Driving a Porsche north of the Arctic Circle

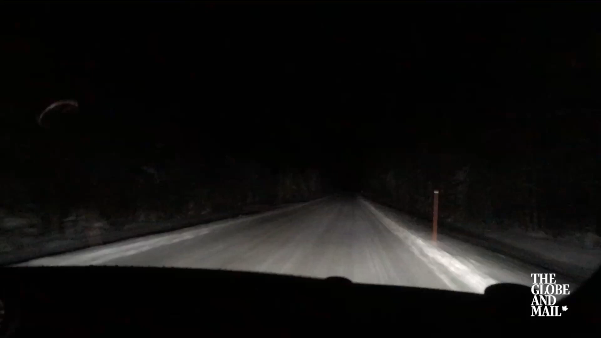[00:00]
This is what it's like to drive through Lapland, northern Finland. It's about 9 a.m. but it is pitch-black.